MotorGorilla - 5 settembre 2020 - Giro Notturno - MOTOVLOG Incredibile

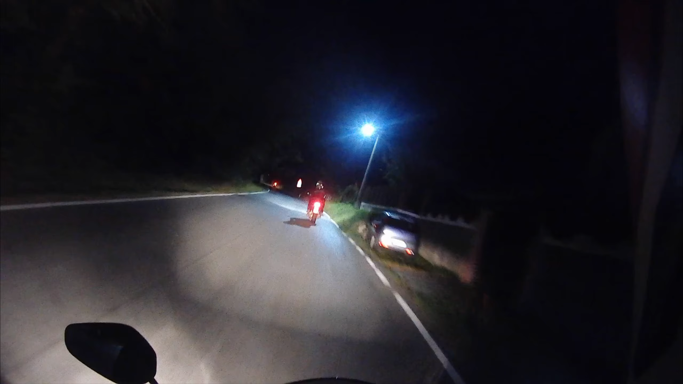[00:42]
Mi fa segno che ho dimenticato la luce accesa, come sempre. C'è la freccia. Il gruppo ci siamo un po' allungati. Andiamo sugli abbaglianti. Passiamo dietro a Totò. Poi là, ecco qua freddo.
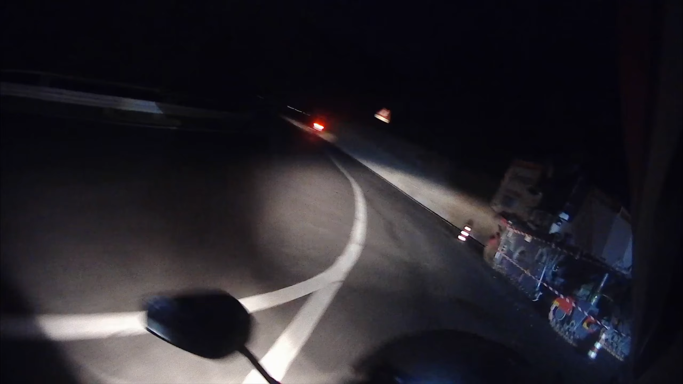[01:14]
Notizia buona è che fra poco lo avrò dietro e c'ha tipo 60 fari. Siamo a Nenno. Salutiamo i bimbi che non ci hanno salutato, sono rimasto un po' male. Ecco freddo, vedo i fari. Passami Ciccio che mi fai... Vai te che mi fai luce, vai vai vai. Ok. Vai vai passa.
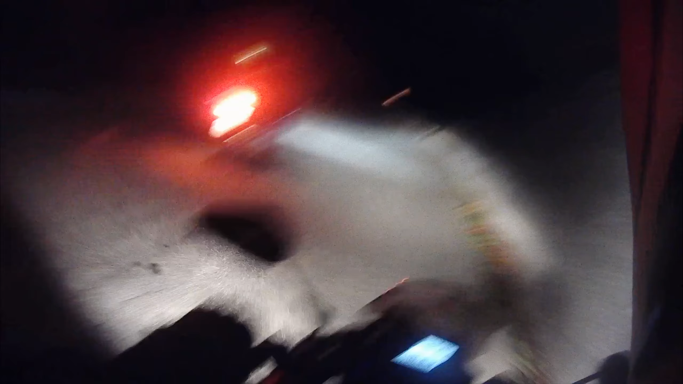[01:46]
Non si vede un cazzo.
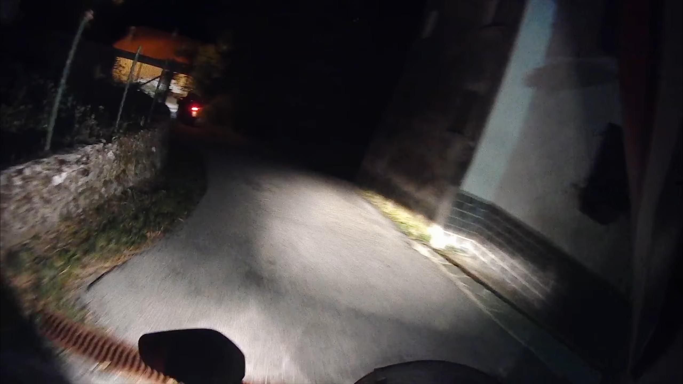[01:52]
Ma quanto mi piace passare nei paesini la notte.